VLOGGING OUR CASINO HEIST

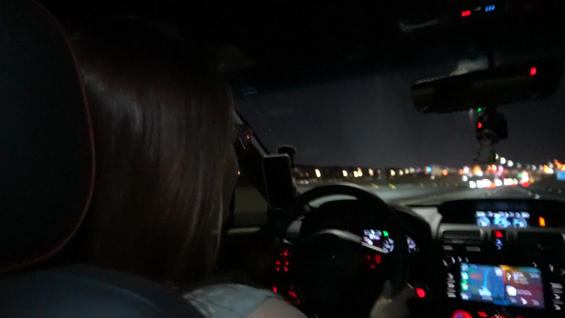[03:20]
It's the car. It's taking over, dude. Whoa! Oh my God! Well, we're not driving a Tesla. We're actually in a 2021 Subaru WRX STI Limited in lapis blue pearl.